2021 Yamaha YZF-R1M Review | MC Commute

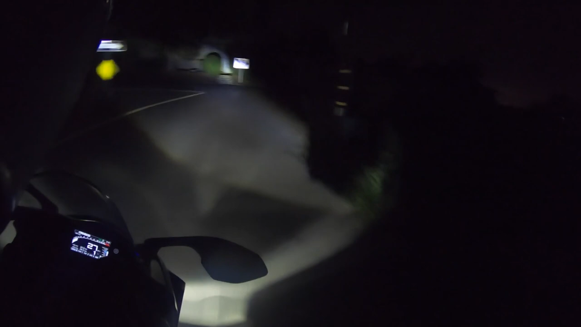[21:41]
I can really see where I'm going. And because this motorcycle is so fast, because it is so high-performance,
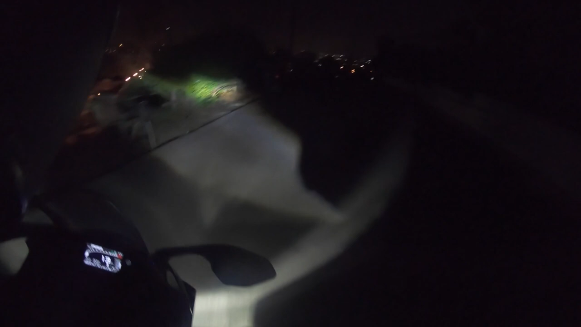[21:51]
you're going to want a very bright set of head beams. On a bike like this. And Yamaha delivers.